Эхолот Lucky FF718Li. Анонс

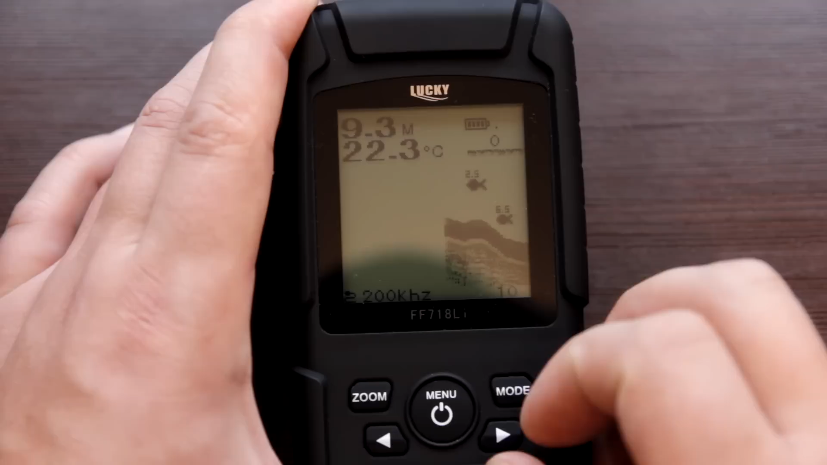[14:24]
On screen: water 22.3°C
как что показывает на экране у нас глубина от 0 до 10 либо
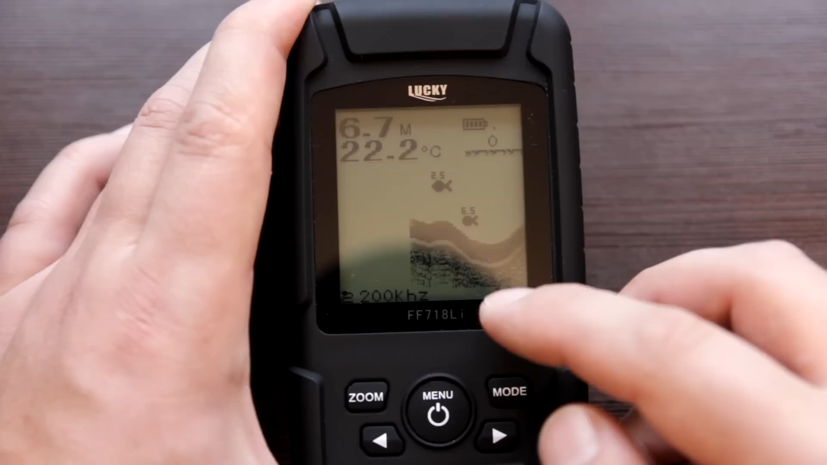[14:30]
On screen: water 22.2°C
вручную выставлено либо автоматически и вот
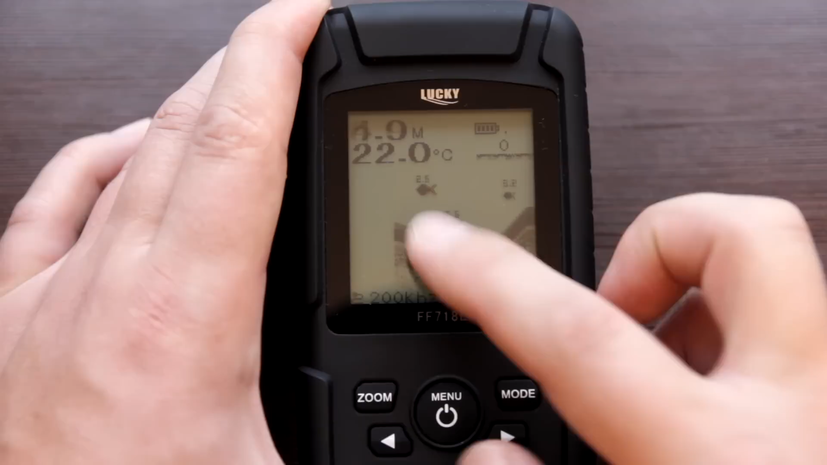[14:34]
On screen: water 22.0°C
индикация разных рыб причем рыба показывается каждая на какой глубине находится это очень хорошо
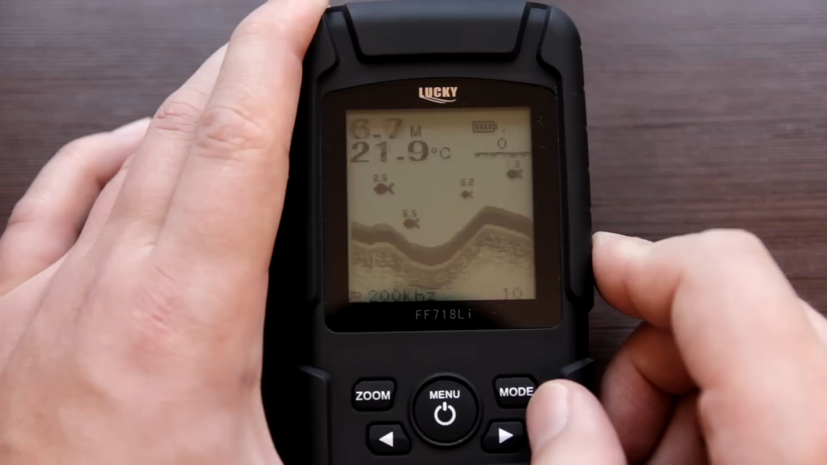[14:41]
On screen: water 21.9°C
иногда это помогает сразу
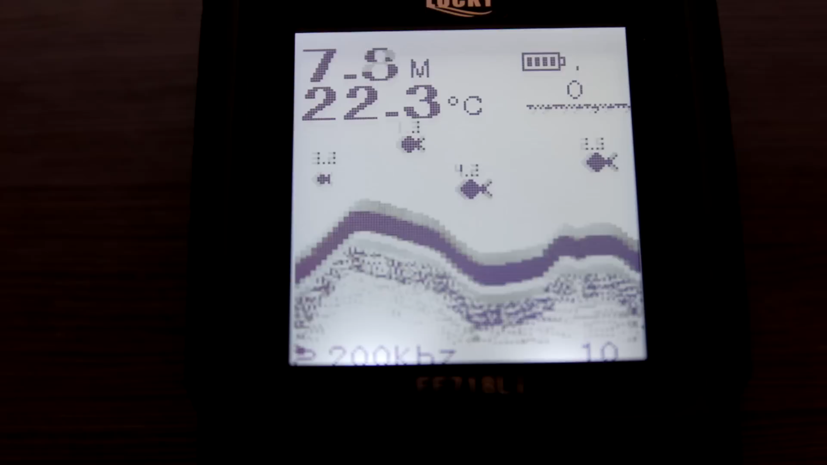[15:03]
On screen: water 22.3°C
так подсветку можно подсветку постоянно включить вот я теперь понял я
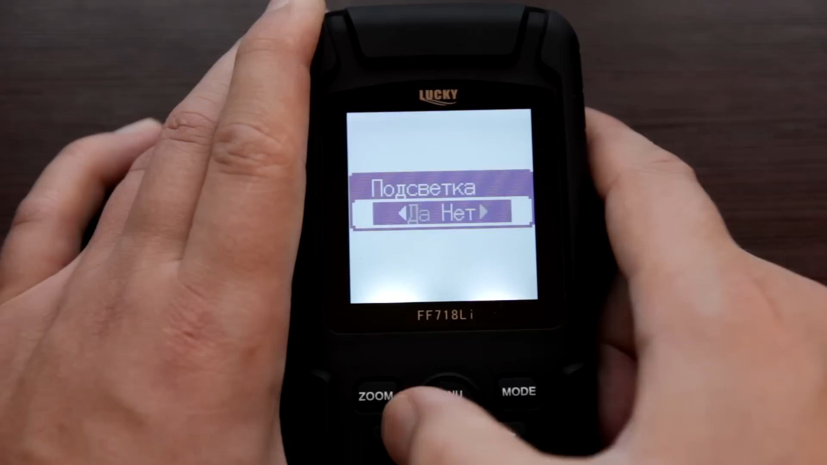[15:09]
случайно нажал видимо и она у меня включается вот а теперь она будет у меня постоянно гореть
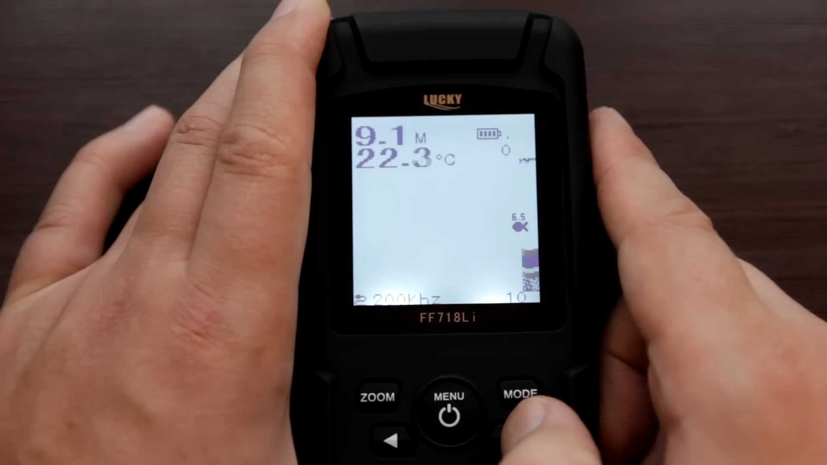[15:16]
On screen: depth 9.1 m, water 22.3°C
должна не отключаться но видим
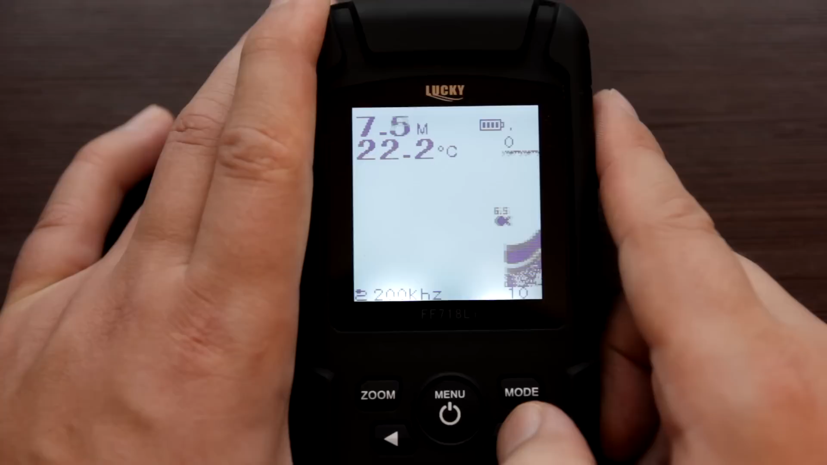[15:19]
On screen: water 22.2°C
может быть тоже есть какой-то лимит по времени может быть там через минуту будет выключаться а так принципе она
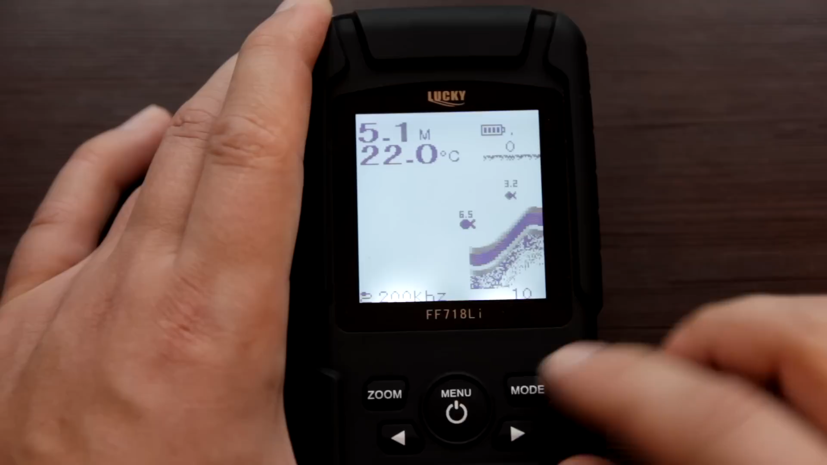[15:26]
On screen: depth 5.1 m, water 22.0°C
выключается если на нет ее оставить вы могли заметить секунд через там 2 сразу
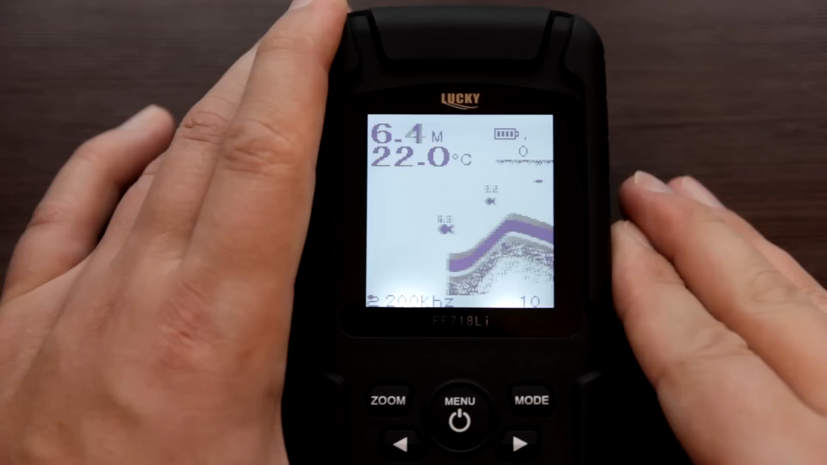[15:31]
On screen: water 22.0°C
же отключается как-то так ну а друзья вот такой получился мини обзорчик данного эхолота ближайшее